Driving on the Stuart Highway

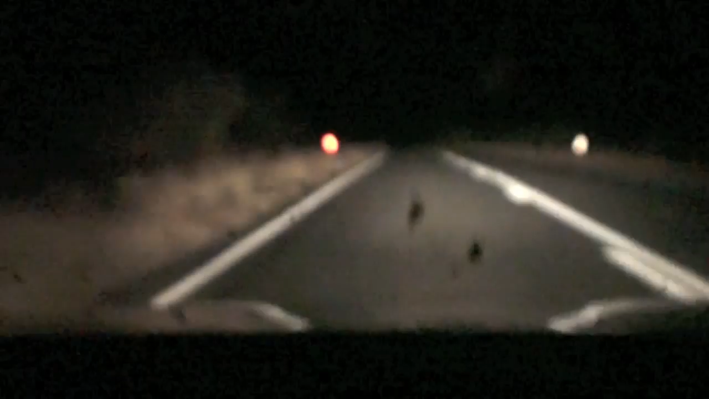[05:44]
I've got about 40 kilometers to go to get to the Earl Dunda Roadhouse as you can see there is absolutely nobody out here I've seen a lot of little mice scurrying across the road but not too much in the way of two-legged creatures and not too much in the way of cars or trucks for that matter there's absolutely nobody out here